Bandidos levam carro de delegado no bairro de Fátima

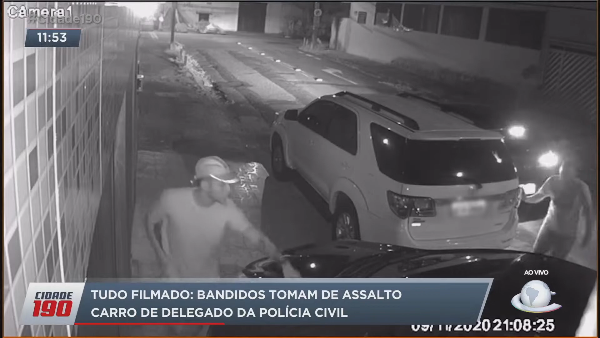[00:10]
Coloca aí a imagem, ó, o momento em que pelo menos dois homens abordam a pessoa que está no carro preto. Isso tudo aconteceu na rua Padre Mato Serra.
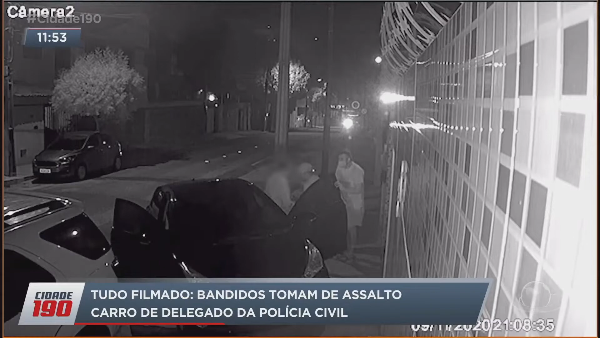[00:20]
Por lá, moradores denunciam que os crimes são frequentes e algumas pessoas já pensam até mesmo em deixar o bairro. Essa pessoa que foi abordada aí pelos bandidos é um delegado da Polícia Civil. Todos os detalhes a gente te mostra já já. Boa tarde, José. Olá, Manu. Boa tarde. Boa tarde, Ceará. Está começando Cidade 190.
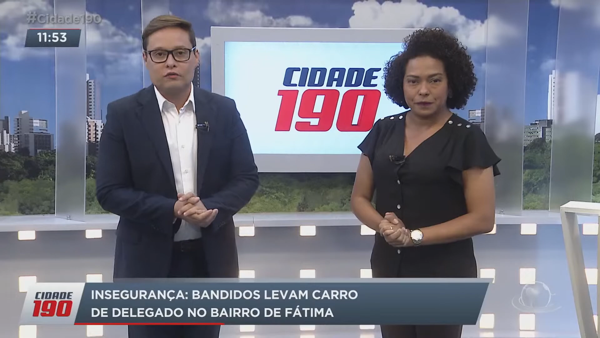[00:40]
Como a Emanuela falou, se está difícil para um delegado de polícia, imagina para o cidadão, Emanuela. Porque esse vídeo que você viu agora, põe na tela.
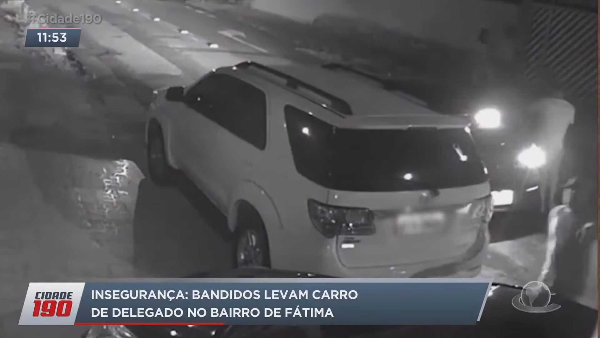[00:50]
A vítima desse assalto foi um delegado da Polícia Civil. Teve a arma levada, o carro também.
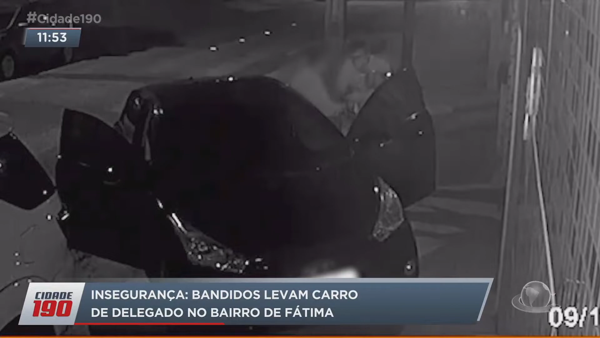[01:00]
Tudo isso aconteceu aos olhos dos moradores do bairro de Fátima, diante do olhar dos moradores do bairro de Fátima. Claro que a nossa equipe esteve lá e traz todos os detalhes para você agora na tela do Cidade 90. A nossa equipe veio até aqui o bairro de Fátima.
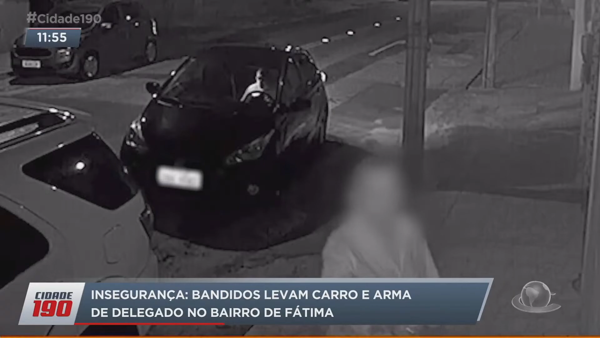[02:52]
E dessa vez a vítima foi um delegado. Um delegado. Olha aí. A tranquilidade dos camaradas. Levaram o carro e levaram a pistola.